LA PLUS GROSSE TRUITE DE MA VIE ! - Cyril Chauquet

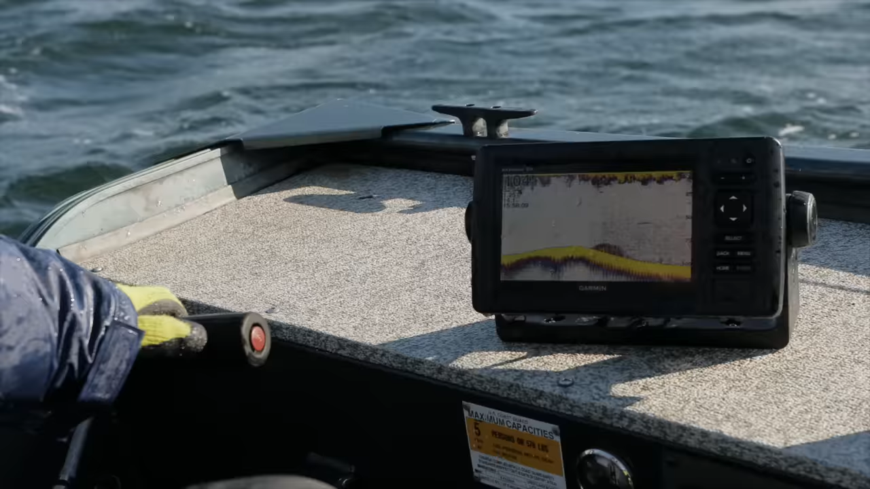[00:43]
En effet, mon leurre tombe à 30 mètres sous le bateau.